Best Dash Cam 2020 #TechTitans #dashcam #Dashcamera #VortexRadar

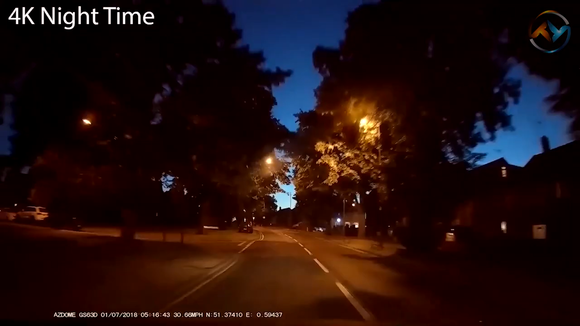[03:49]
With a GS63H lens of Osdome, the amount of light entering the camera is adjusted, capturing clear images of both day and night.
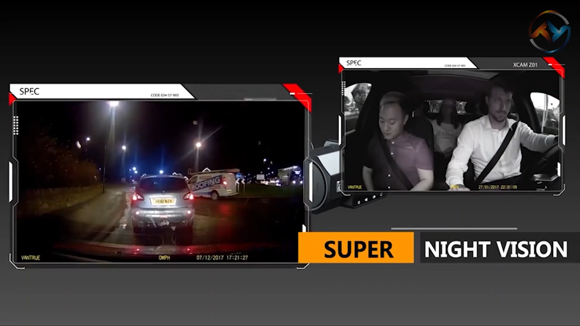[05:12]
The N2 dashcam provides the infrared night vision providing clear footage without any lighting.
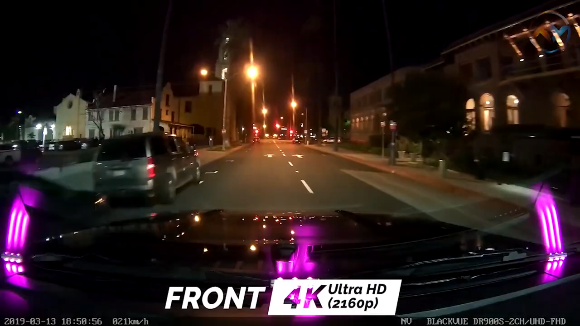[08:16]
The Full HD Sony image sensor in the rear camera ensures the best image quality under any light.
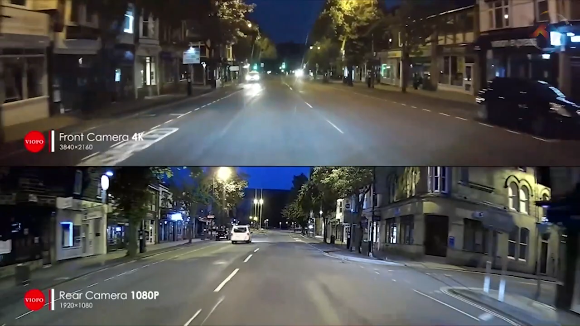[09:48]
The super night vision provided by the sensor produces clear and sharp images at night too.
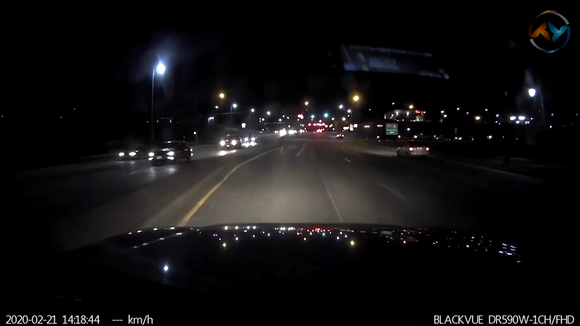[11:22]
While driving, BlackVue dashcam detects impacts and sudden changes in the vehicle speed.